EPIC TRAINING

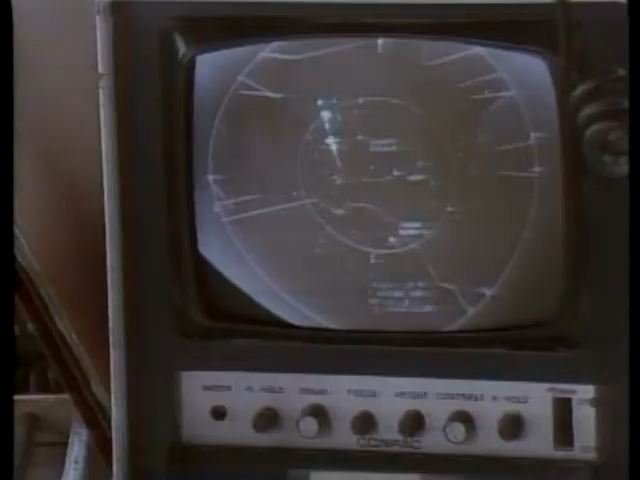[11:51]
With the plane's approximate position known, FAA radar in Houston was able to locate, to identify, and to begin tracking it.